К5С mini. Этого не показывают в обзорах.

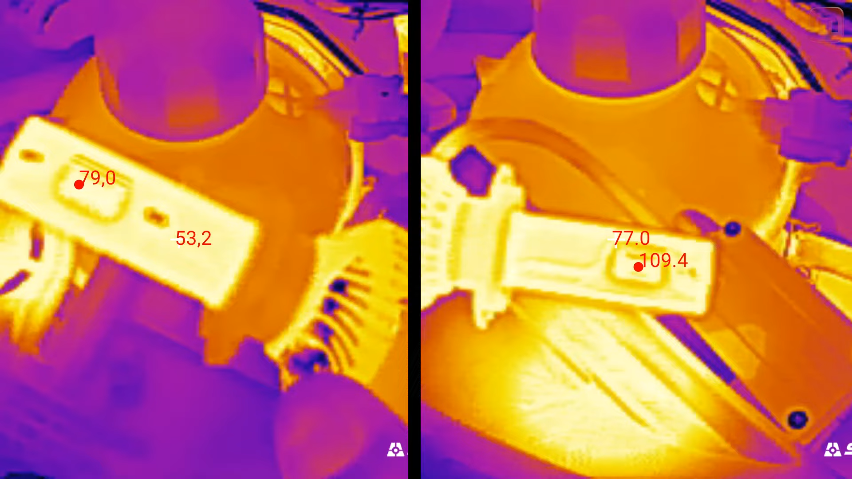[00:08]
Никаких домыслов, только пруфы, только данные с тепловизора.
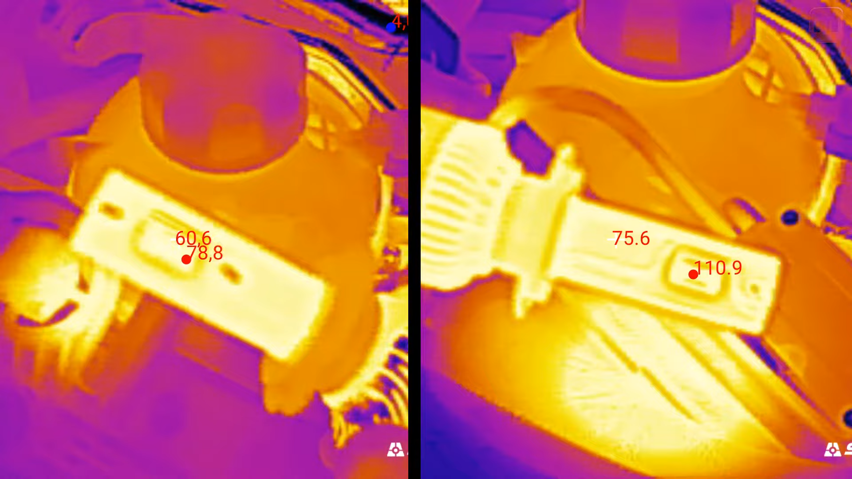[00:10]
Поехали! Для начала, на канале уже есть видео про данные лампы, а именно K5C на 40 Вт 4300 Кельвинов.
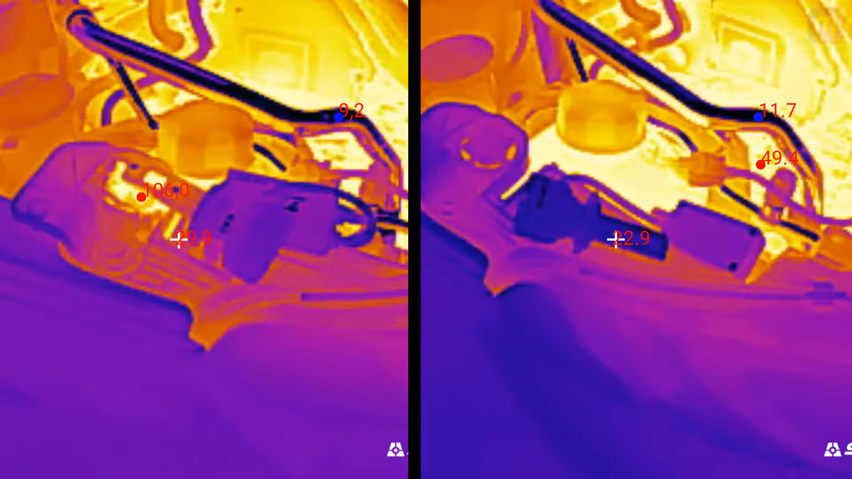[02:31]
Слева обычная K5C, а справа K5C Mini. И как можно видеть, модель Mini существенно горячее. Максимум, который видел я, это 111 градусов на чипе.
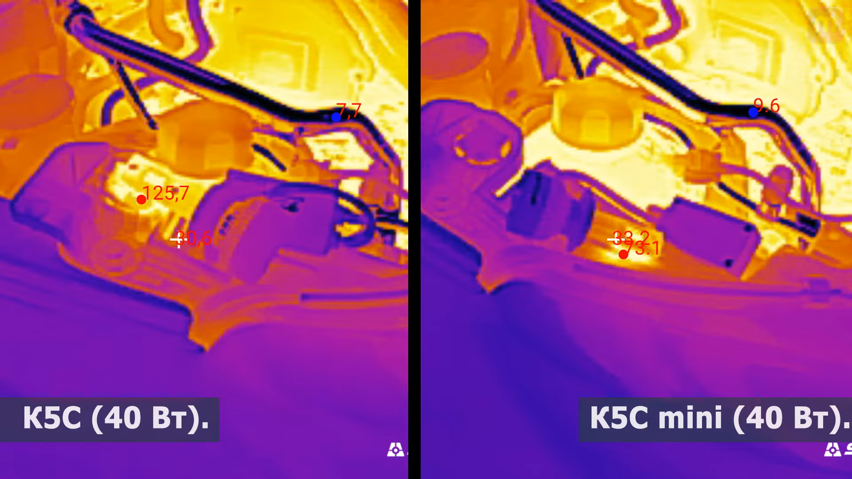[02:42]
При условии, что это не в фаре, а на открытом воздухе. Это нереально много.
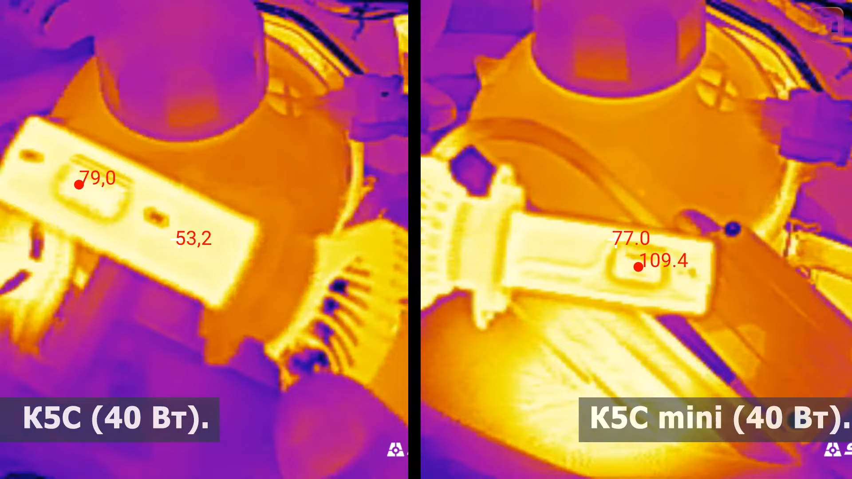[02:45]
Это очень горячо.
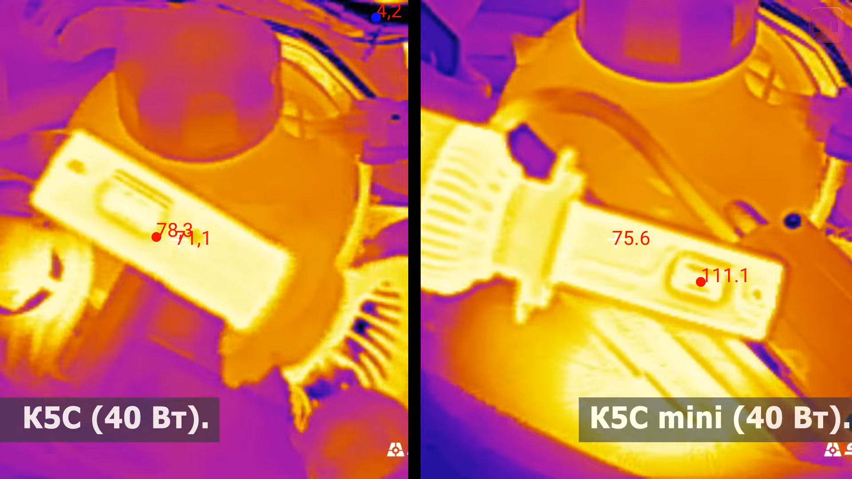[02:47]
Еще раз. Обычная K5C на 40 Вт нагревается до 81 градуса.
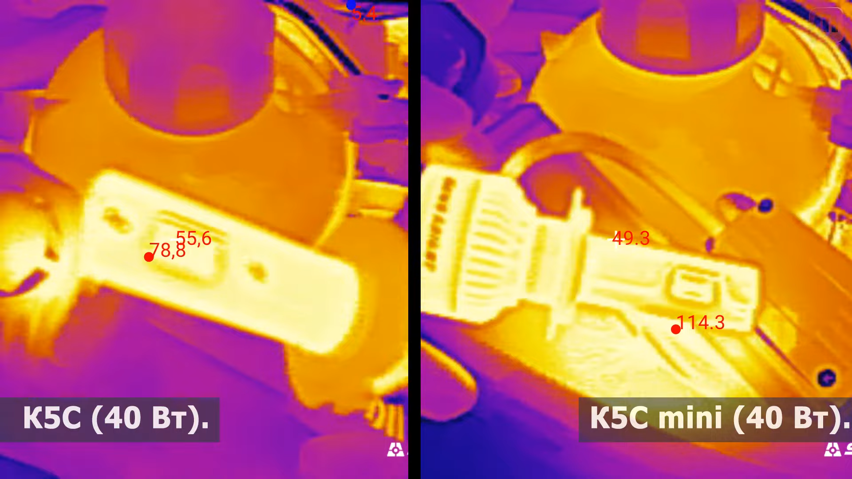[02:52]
Что так же немало. Но 111 это просто за гранью. Я подумал, может это какой-то брак.
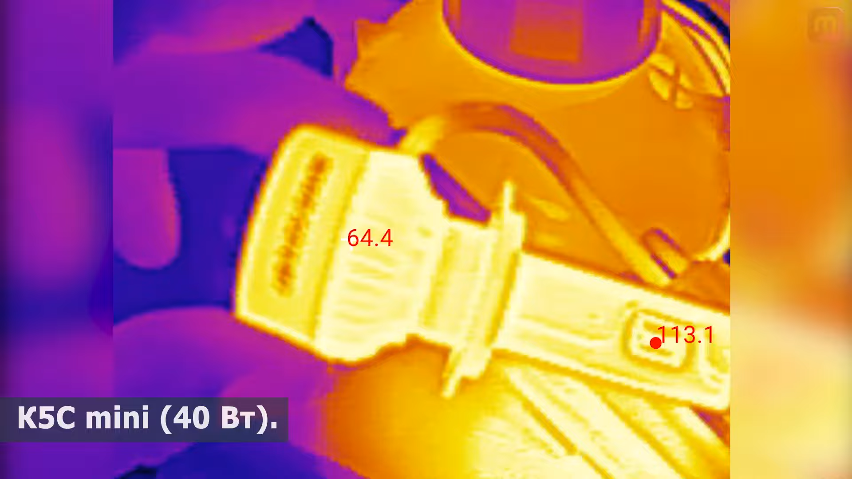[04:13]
Если раньше я думал, что K5C на 40 ватт с нагревом до 80 градусов не проживут долго, спойлер, живут уже больше года,
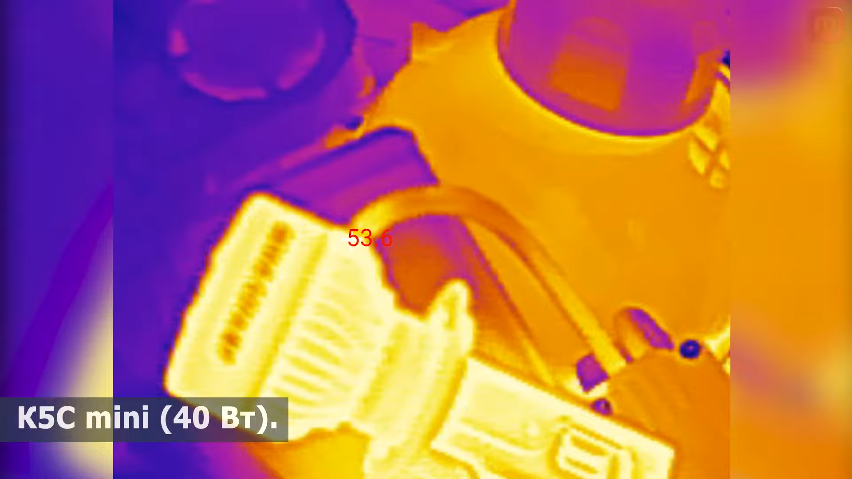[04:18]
то сейчас увидев 111 градусов на модели мини, я до сих пор в шоке.
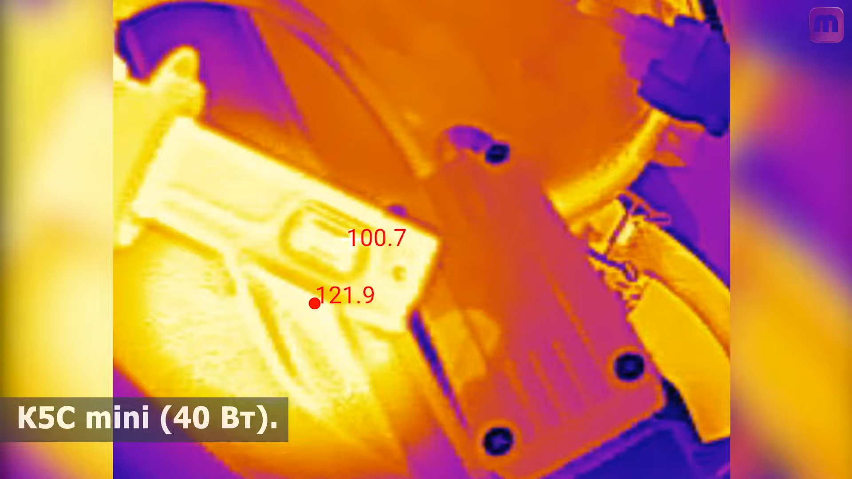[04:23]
Единственный плюс такого безумного нагрева, это то, что световой поток, что в мини, что в обычной лампе, без приставки мини, ну примерно одинаков.
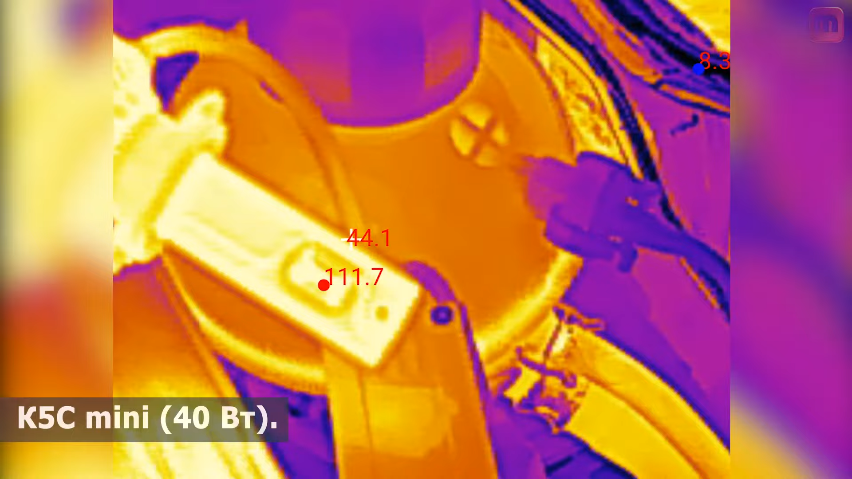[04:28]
На глаз различить крайне сложно, где какая лампа. Но повторю свою претензию.
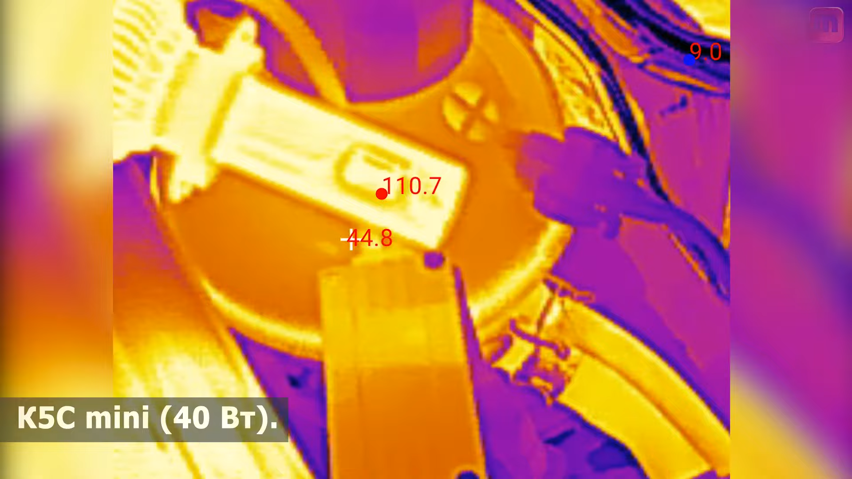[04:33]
Температура просто огромная. Насколько мне известно, 150 градусов для диода это вообще температура не возврата и деградации, а может и сразу поломки.